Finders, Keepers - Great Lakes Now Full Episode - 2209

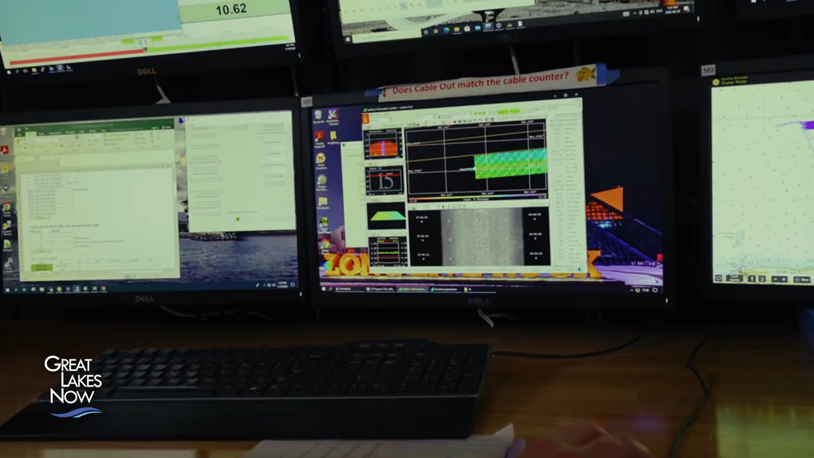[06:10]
So this is the track of our vessel.
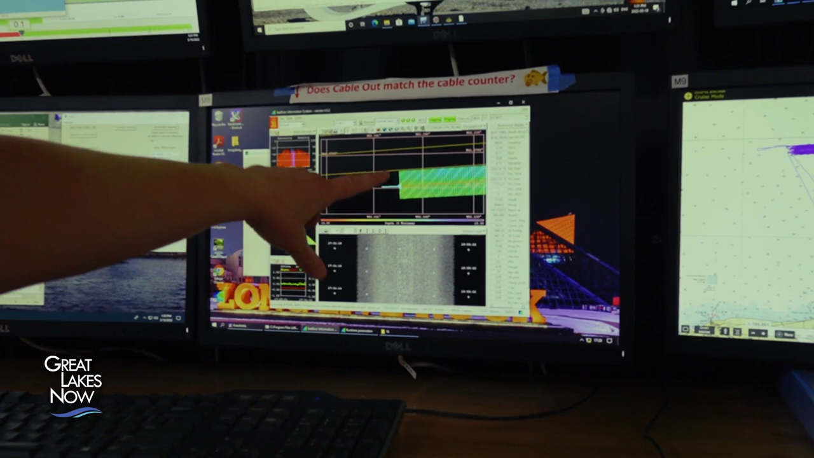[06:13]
The color that you see on either side is the actual swath from the multi-beam.
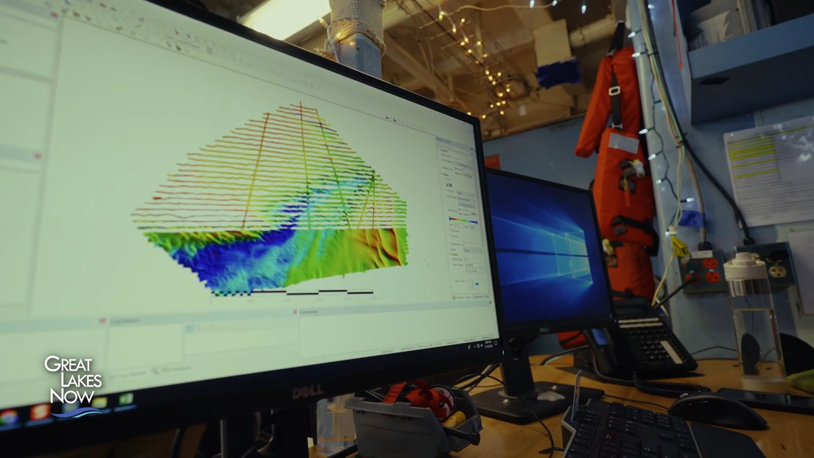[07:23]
All of this information is passed through NOAA's hydrographic branch before it becomes public.
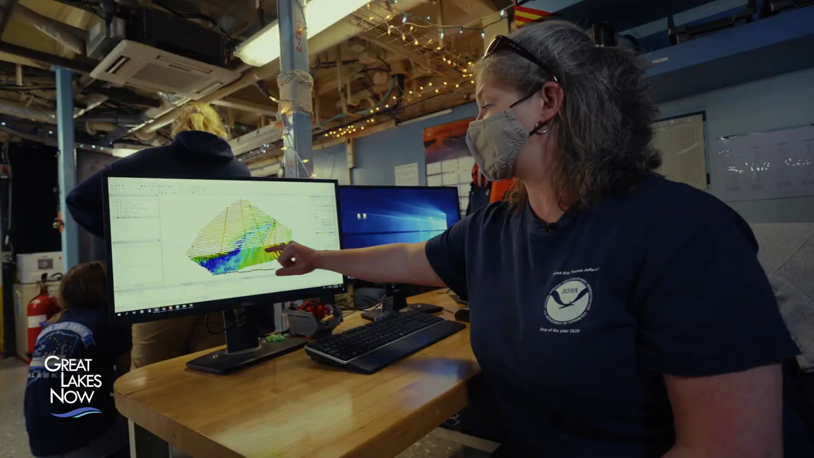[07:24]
That process begins with Peter Holmberg, a physical scientist with NOAA, who's reviewing information gathered by Aaron's team.
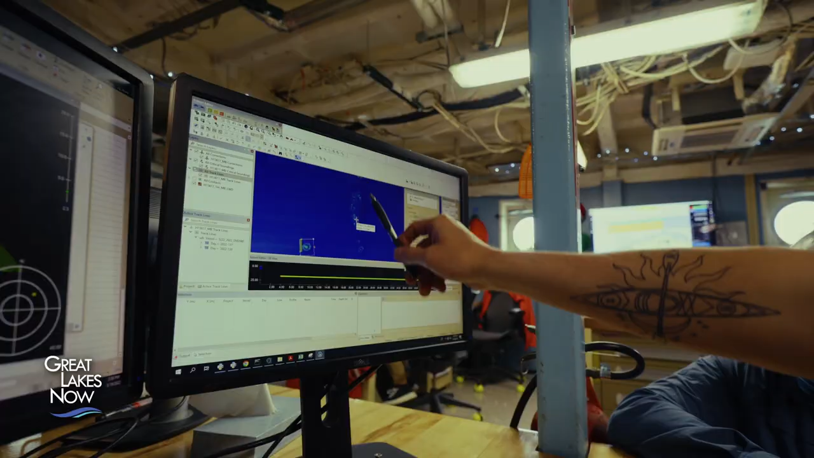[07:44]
A couple people have seen these before me and I saw more of them last night.
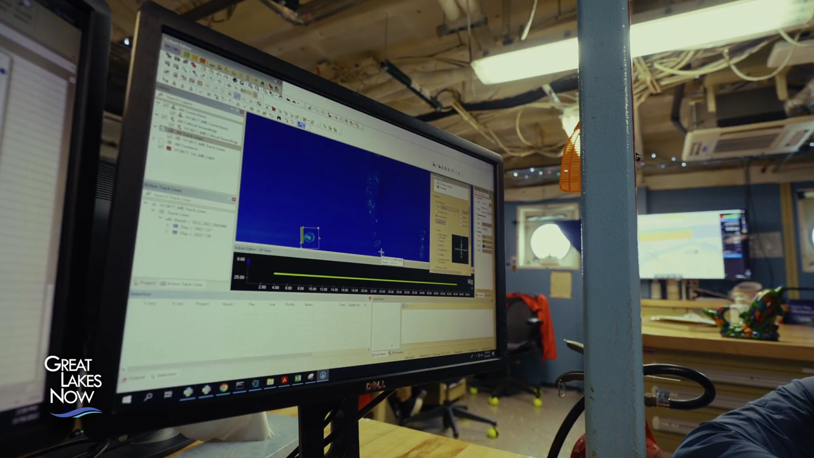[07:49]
These 18 meter diameter rings.
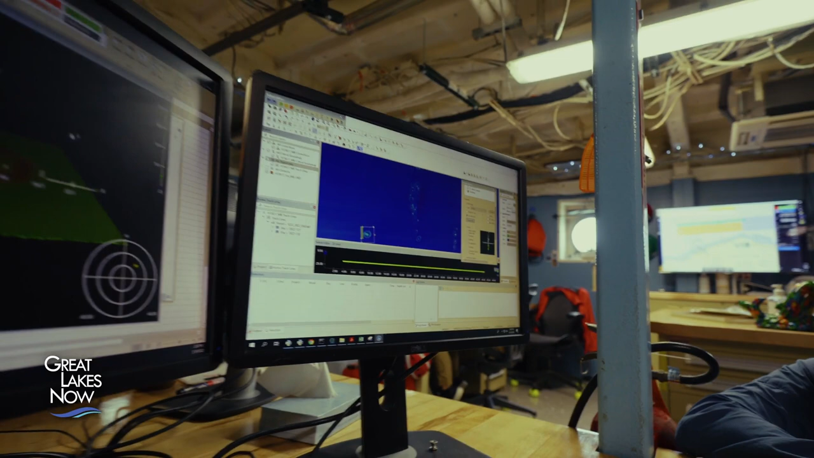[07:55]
I drew a subset over it and so over in the other window here in subset editor, you can see it in 3D.
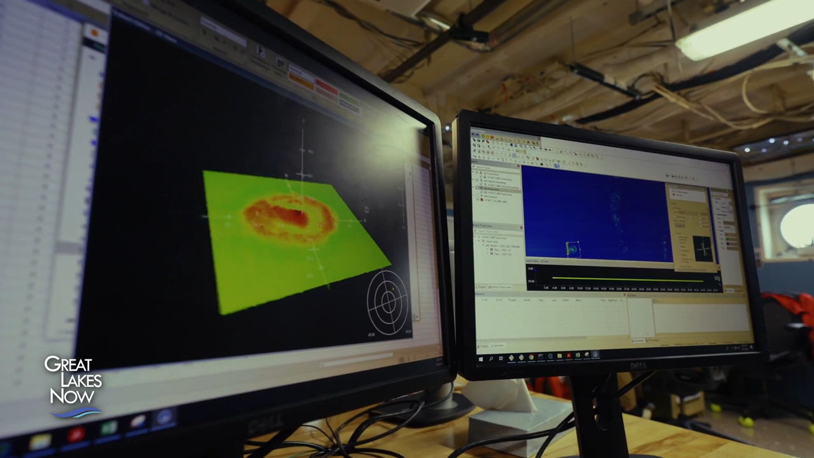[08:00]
It's maybe sticking up about a tenth to two tenths of a meter.